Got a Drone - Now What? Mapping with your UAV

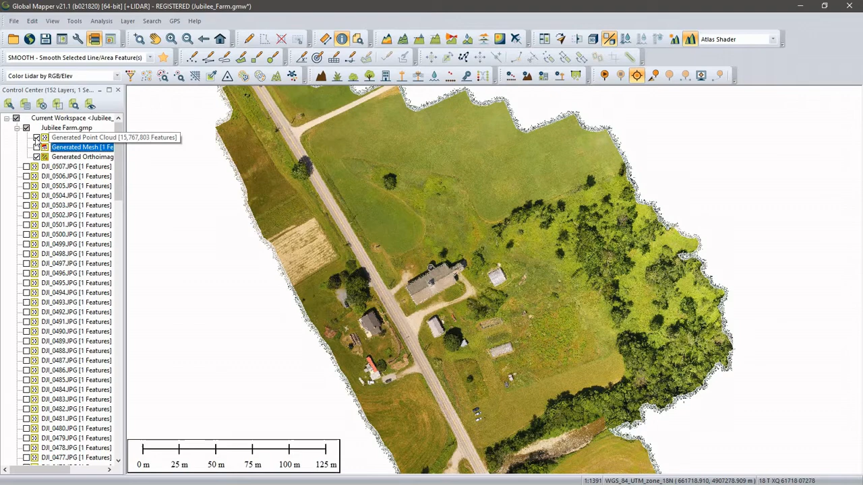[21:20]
point cloud and my mesh now what we have here is an ortho image this is a top-down two-dimensional view generated as i mentioned by gridding the point cloud this is a geographically precise uh
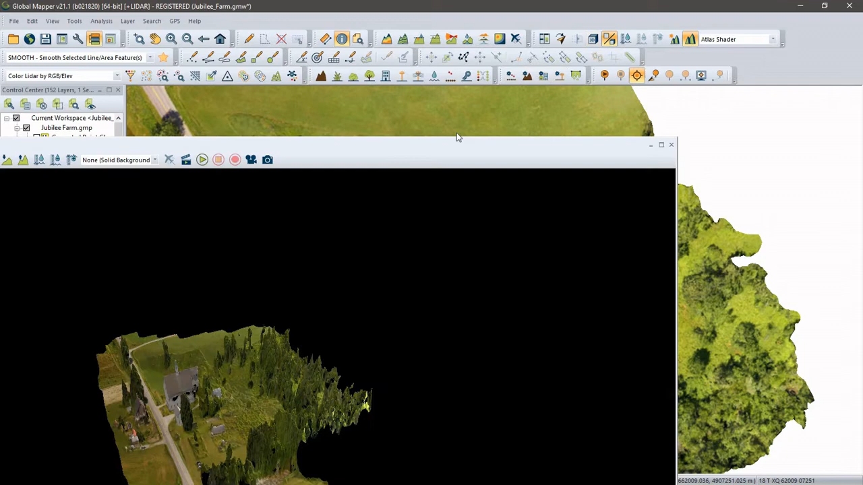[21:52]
see this a little bit exaggerated let me drag this in from off screen just a little bit and we'll make it slightly larger wants to keep moving away from here um
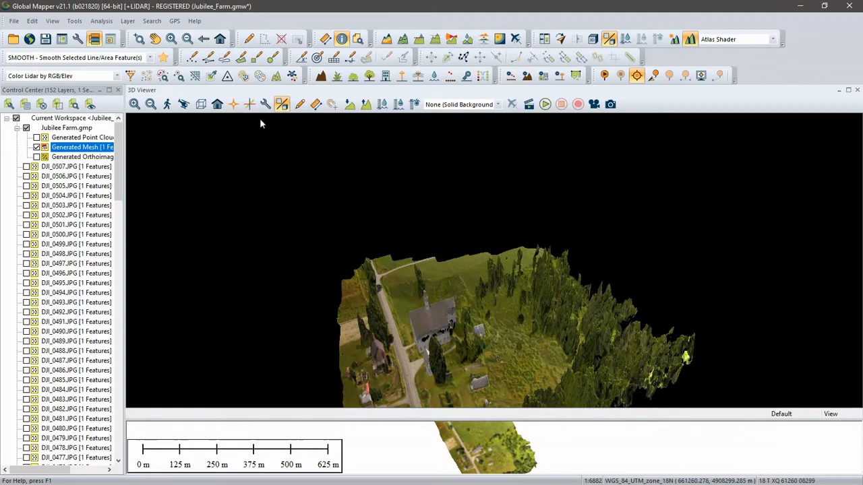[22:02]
let me adjust my exaggeration as well so a little bit too exaggerated here and we'll click okay and you can see now this gives us a really nice three-dimensional construction of that area now this again i'll have to remind you this reconstruction was generated by analyzing simple top-down images and the recreation of this in three dimensions was based on again the point cloud that was generated this is very cool visual uh visualization of this this area now in 3d and you can get right down here we can do a
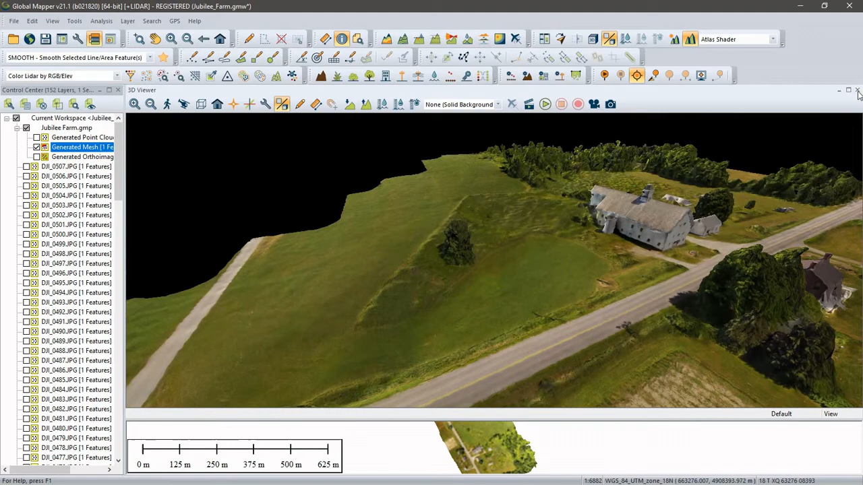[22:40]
flyover we can record a flyover things like that so this is the eye candy this is the ooh ah stuff let's go back to the point cloud itself again this is the source uh data that's used for all of the other other procedures and we can visualize this in a number of ways we can visualize
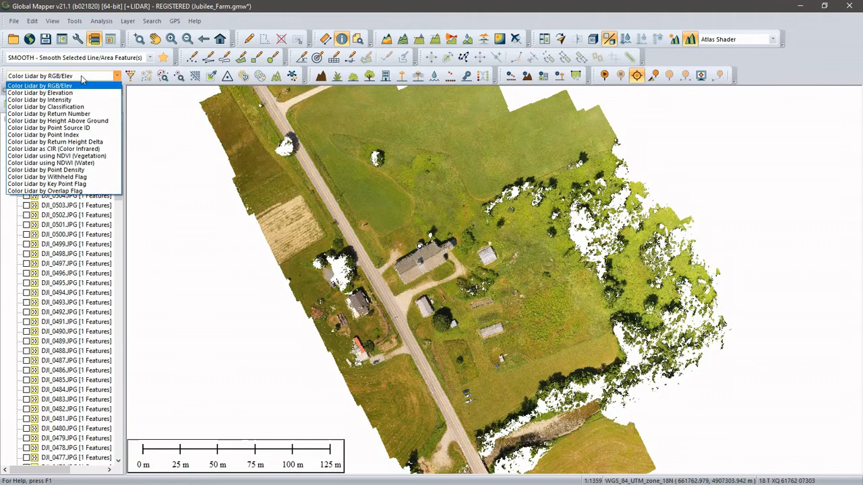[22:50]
this by elevation um strange shader going on here i'm not sure why my colors are as
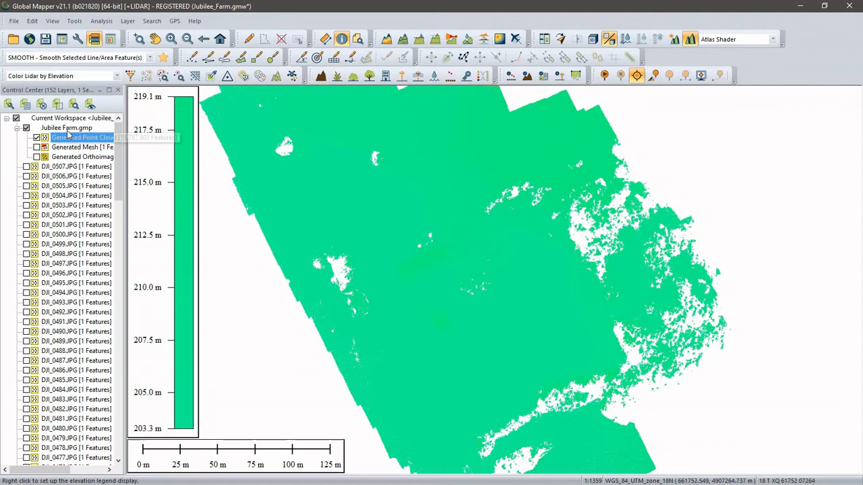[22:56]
they are um we can visualize by the intensity we can visualize by classification and this is one i want to i want to look at here because you can see um this is something that i had done previously we were able to determine within our point cloud which of these points are ground points and these brown points have been uh assigned a ground classification again we're moving into the lidar world here um lidar data natively will have your classifications those of you who have worked with lidar data will be familiar with those classes
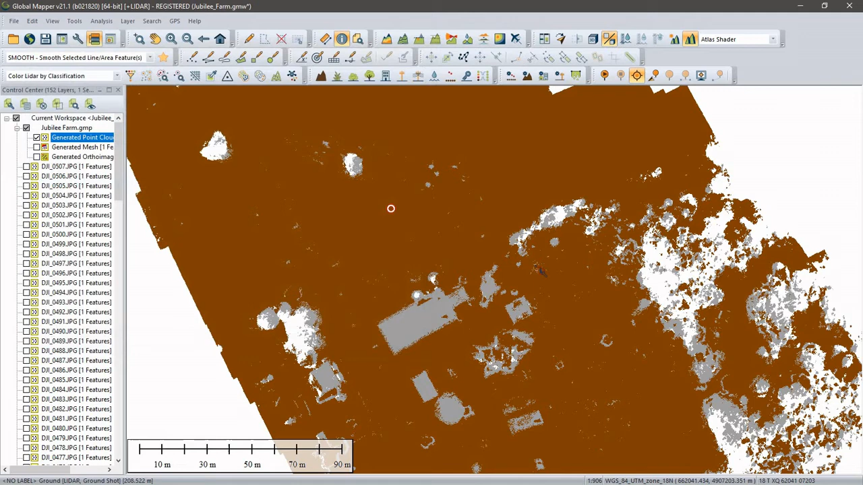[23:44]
value here never classified as class zero and if i click on one of the brown points we can see it's a class two this is key here because now we can remove the points that are not required for our dtm and ultimately generate a raster surface model i'm going to go through that very quickly here there's a tool for generating a grid layer we'll just confirm the
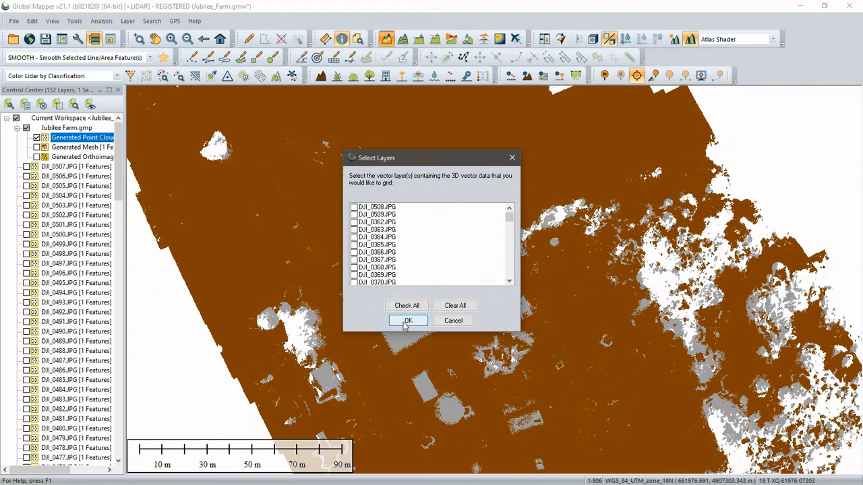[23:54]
visible layer that's fine we're going to generate a binned layer where we want to generate a dtm a minimum value based on a certain number of point spacings i want to make that about five in this case so it'll be a slightly lower resolution model um and again we'll filter
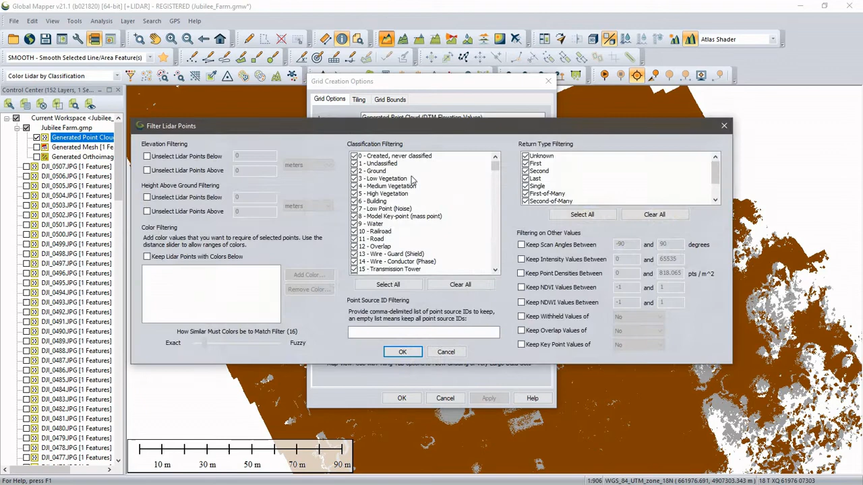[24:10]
to remove all of our points but our ground points click ok and we're generating again a dtm an elevation model we can export this
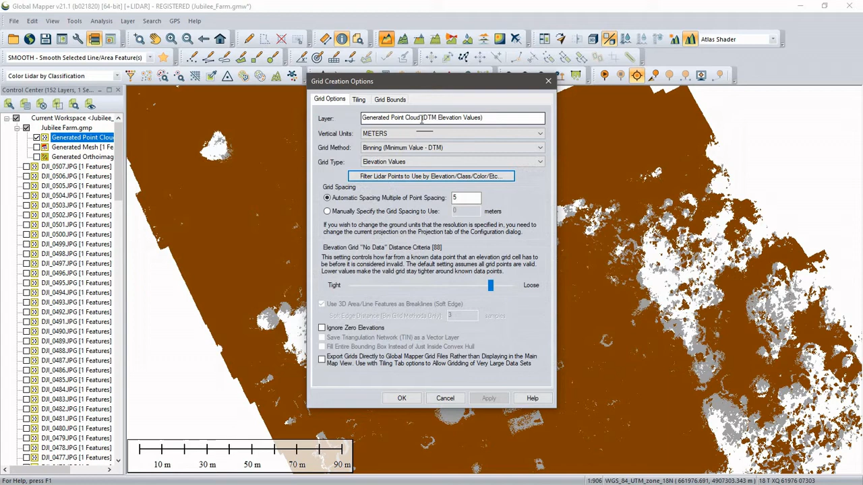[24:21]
as a dem file if necessary let's click ok and it shouldn't take too long it eventually will generate for us filling in our gaps because you can see there's some gaps in my model
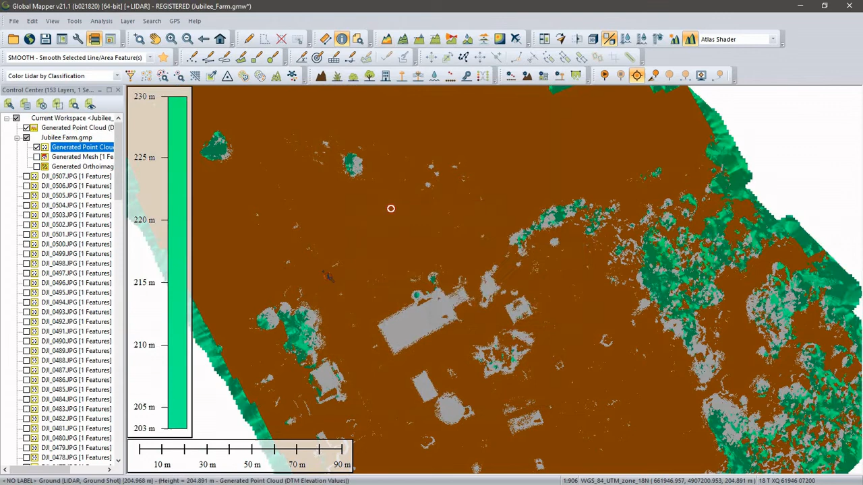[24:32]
and we can see underneath my point cloud if i turn it off right now our surface model i'm not quite sure why this shader is doing what it is let me choose another shader let's use a
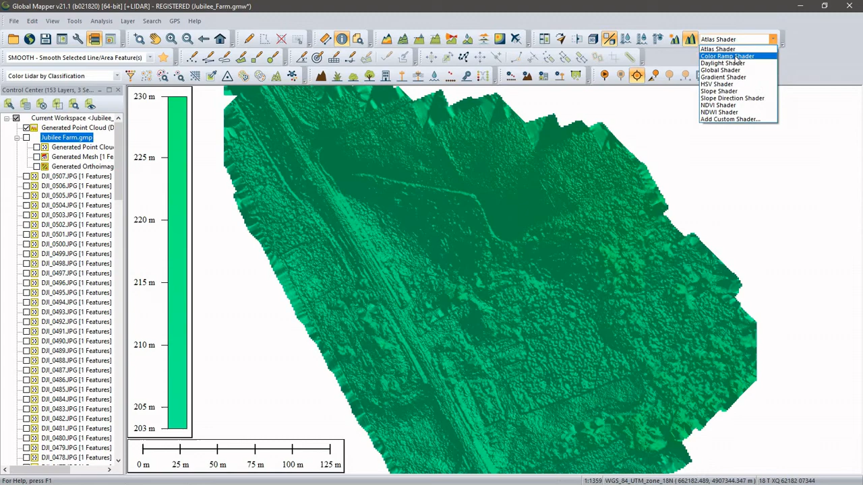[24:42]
color wrap shader again we're getting a single color here and i'm not entirely sure why maybe
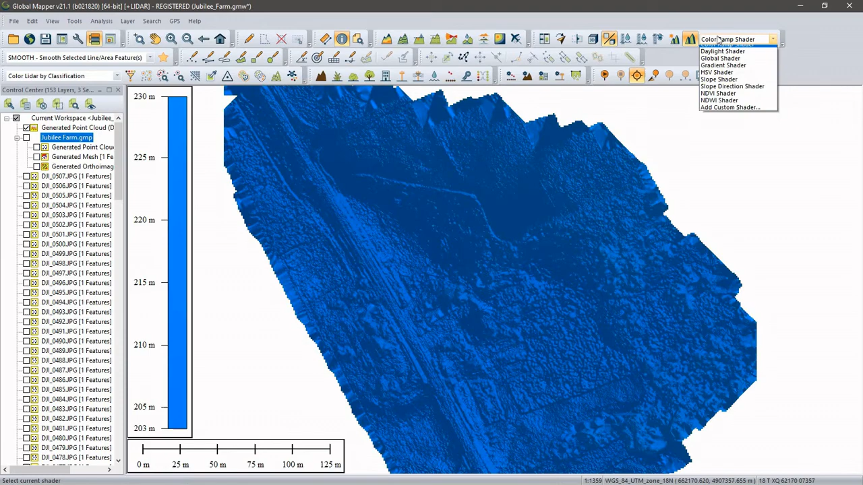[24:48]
it's a good idea just to show a daylight shader so what we're looking at now is not obviously an elevation but just a textural model once again looking at this in 3d this is now a raster layer and it's a raster layer in which we've stripped out the points leaving just ground
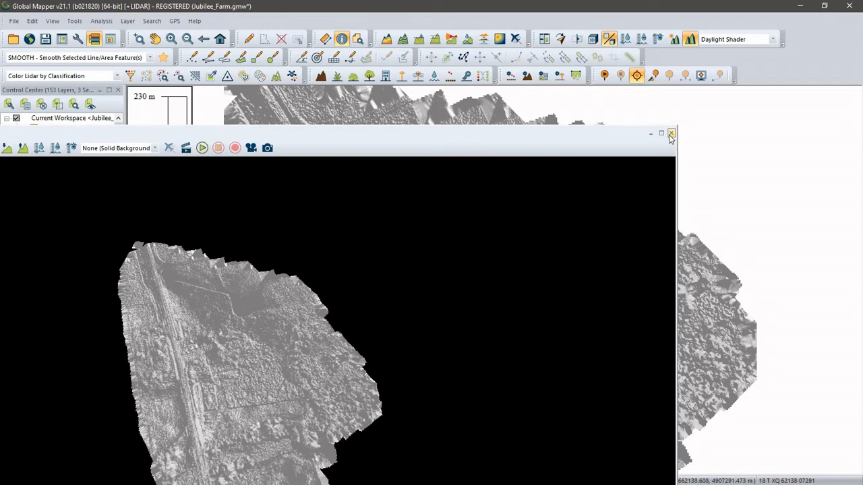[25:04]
now at the start of my presentation i mentioned that my objective was to take begin with simple top-down drone images and ultimately generate some contours and we're almost there we've gone through several processes initially analyzing our images now granted i didn't go through the entire process that would have taken too long but we pretended analyzing the images generating the 3d point cloud from
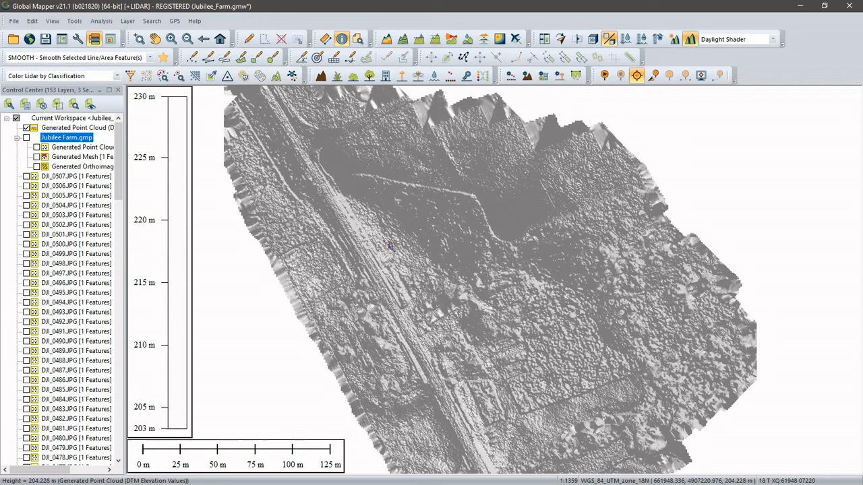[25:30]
that point cloud applying classifications to recognize ground we're almost there the process of generating contours is very very simple we have a tool for doing that we can define the contour interval let's set that it's something a little bit less than 50 meters let's set it at 2 meters you can obviously do whatever you want here we can specify only a contour if necessary we can generate areas we can also find local depressions and local high points or we can find our specific high point within this area
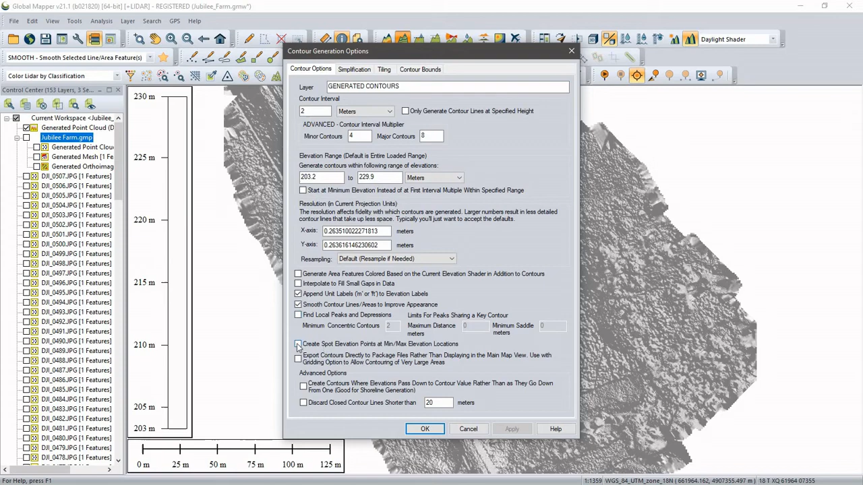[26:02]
i want to do that i'm going to create a spot elevation to show you where the maximum height value is in this area all of these three dimensional analysis functions that are now available to me were derived from the fact that our
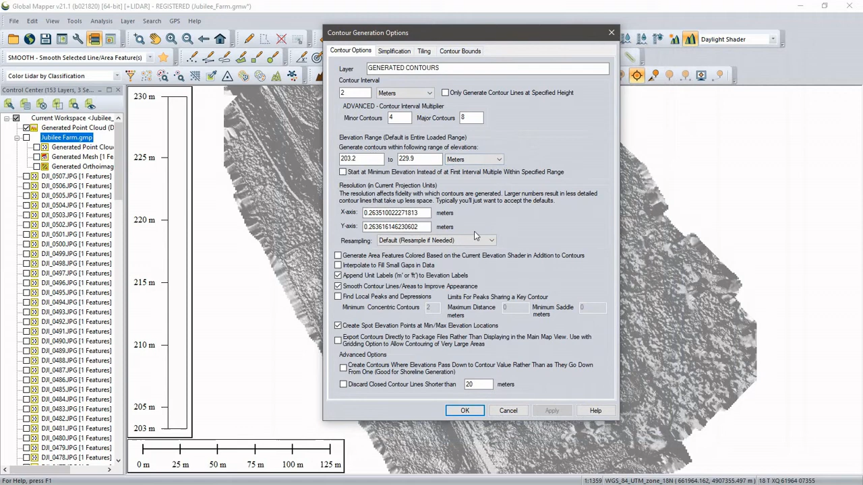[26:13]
images were analyzed from multiple perspective perspectives to generate this 3d data so as a final step in this process we'll go ahead and click ok and hopefully we'll get some contours
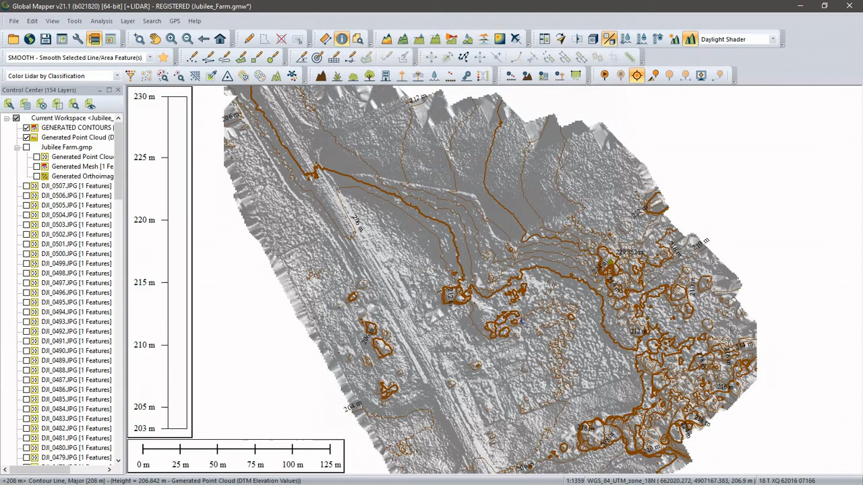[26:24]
as you can see probably a little bit too widely spaced two meters maybe one meter would have been better but you can now see our contour lines uh that we can then export into whatever vector format we want to google mapper includes a a range of export options
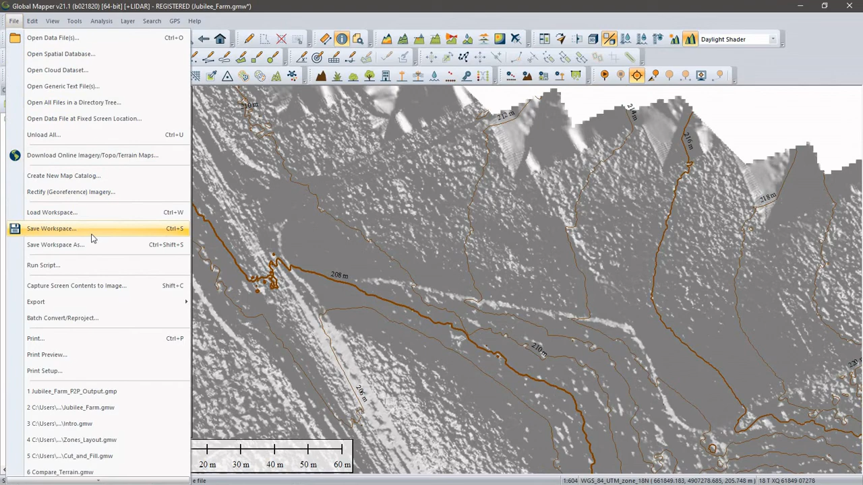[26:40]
including shapefile cad files so and we'll export our data in maybe kml if we want to share it on on a web platform so a number of different formats